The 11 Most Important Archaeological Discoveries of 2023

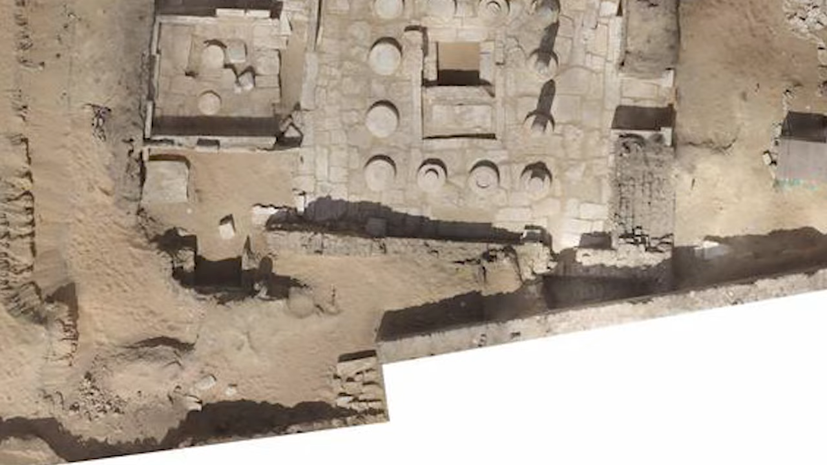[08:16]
Panassi's pad is a rectangle about 13.4 by 8.2 meters.